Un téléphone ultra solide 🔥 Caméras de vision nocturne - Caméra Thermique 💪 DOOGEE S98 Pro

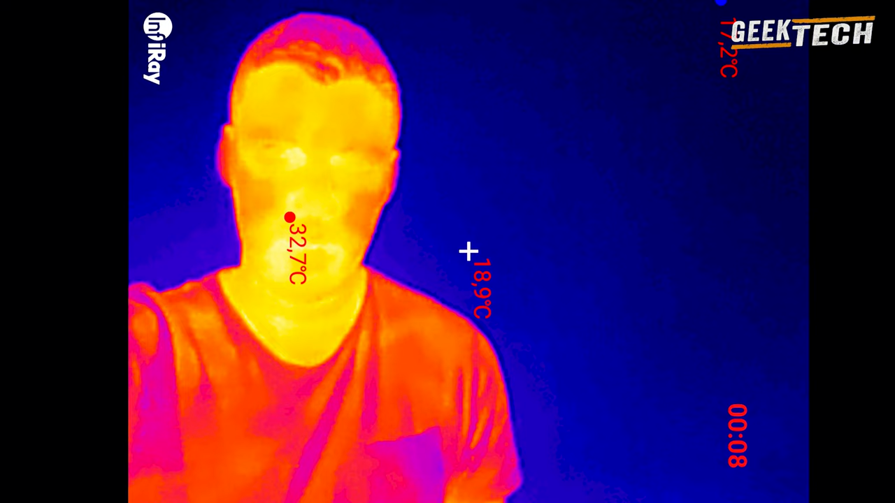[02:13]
au milieu des deux caméras est un véritable capteur d'imagerie thermique qui peut capturer des vraies images de rayonnement infrarouge dès que vous l'allumez vous pouvez voir
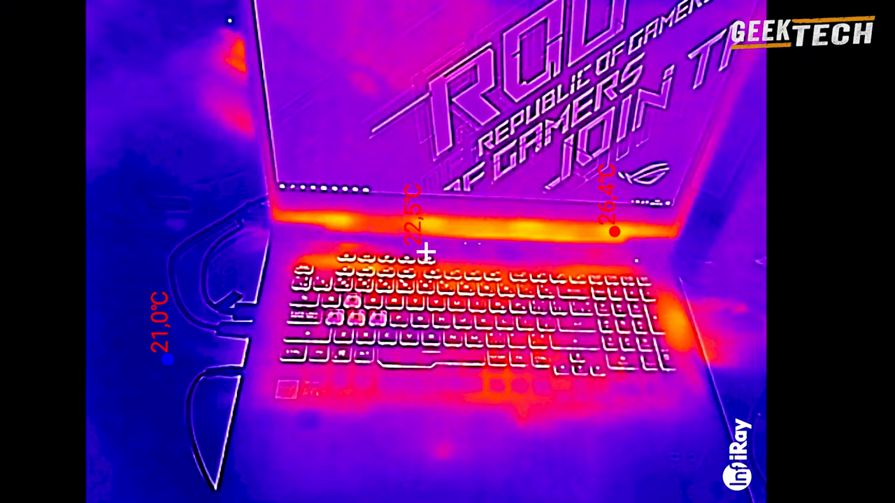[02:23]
On screen: min 21.0°C
l'image infrarouge il est important de savoir que l'achat d'une caméra thermique à elle seule
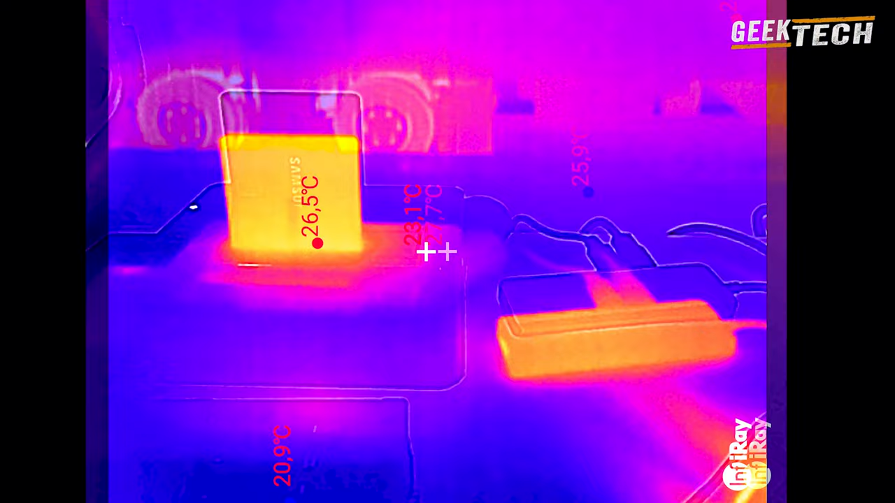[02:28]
peut coûter plusieurs centaines de dollars ce qui représente une somme d'argent considérable la
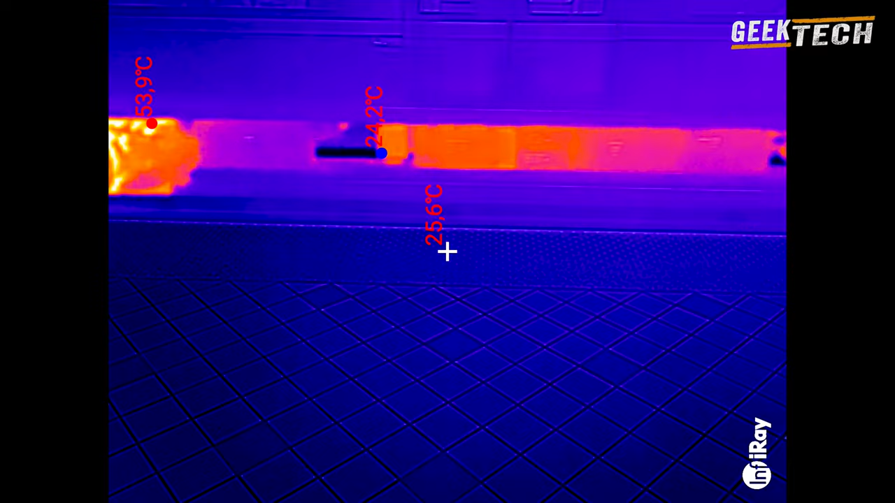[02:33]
On screen: spot 25.6°C
façon la plus directe de l'utiliser comme caméra de vision nocturne ou lors de la réparation d'équipement électronique il peut être utilisé pour juger d'où vient le problème
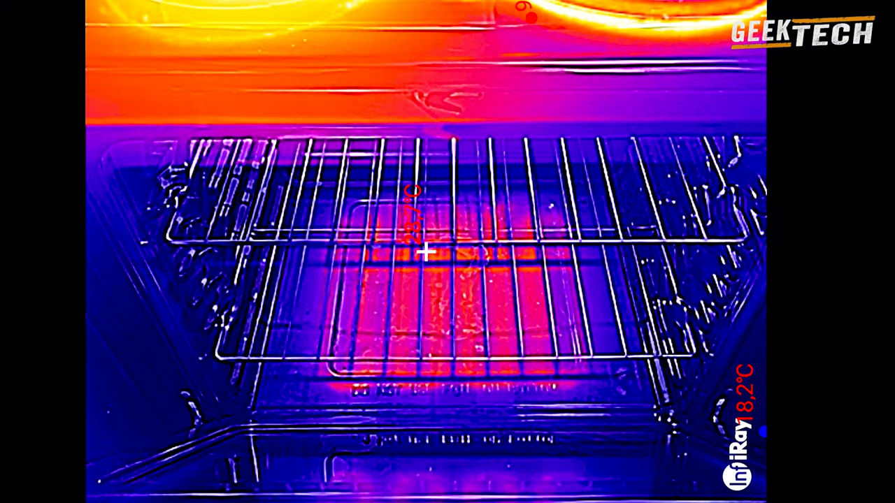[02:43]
les caméras gauche et droite sont la caméra de vision nocturne de 20 mégapixels et la caméra principale de 48 mégapixels bien qu'il n'y ait plus de caméra ultra
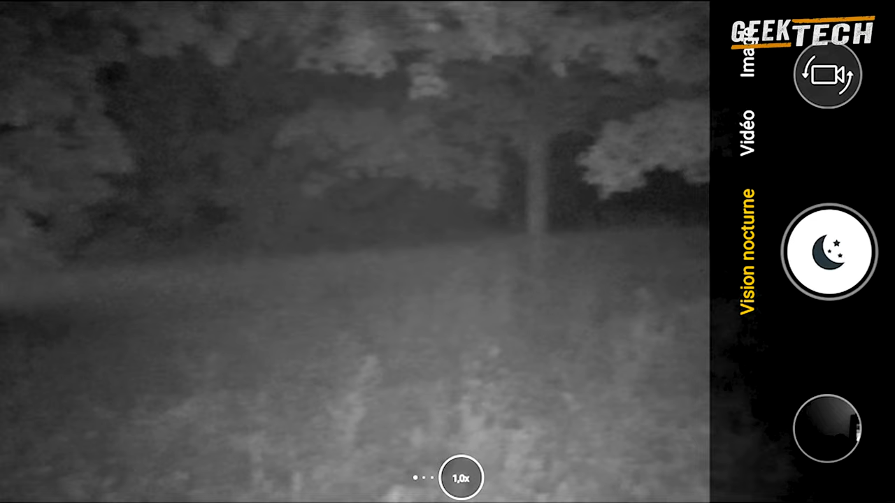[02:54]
large les performances de la caméra principale sont encore meilleur de plus les performances